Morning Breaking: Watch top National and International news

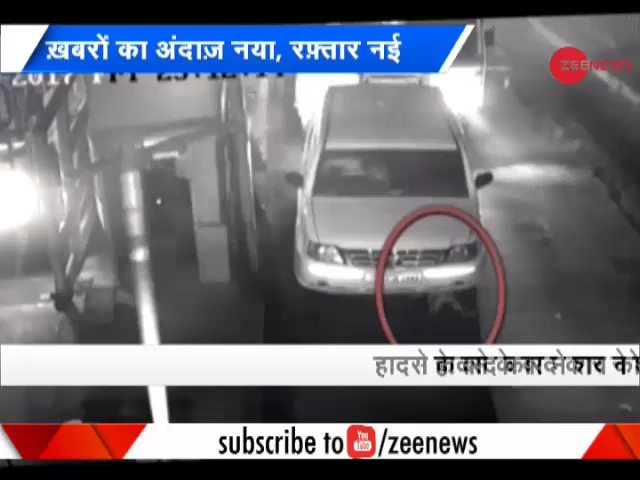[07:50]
یو پی میں ایک کار چالک کی سمویدن ہینتہ اوجاگر ہوئی ہے گھٹنا 3 نومبر کی ہے جب گیٹر نورڈا میں سکپال نام کے ایک بائیک سوار کو ایک انوہا کار سے ٹکر لگی اور وہ اسی گاڑی میں فس گیا لیکن کار چالک نے کار کو روکنے کی بجائے کار بھاگانی شروع کر دی لگ بھگ 20 کلومیٹر بعد بلند